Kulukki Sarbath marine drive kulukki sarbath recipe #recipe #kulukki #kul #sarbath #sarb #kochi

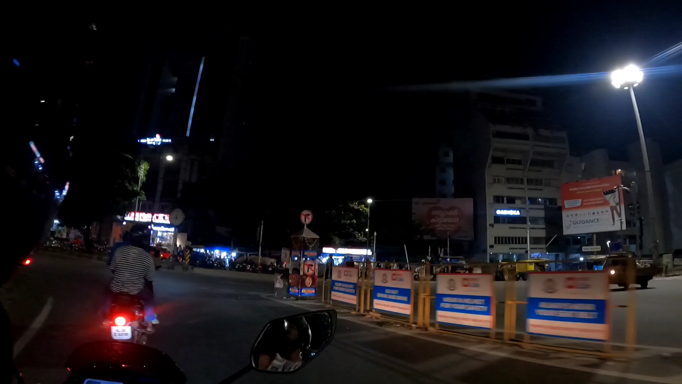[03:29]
दोस्तों ये नज़ारा जो देख रहे हैं ना, ये केरला के हाई कोर्ट है जो एर्नाकुलम पर है।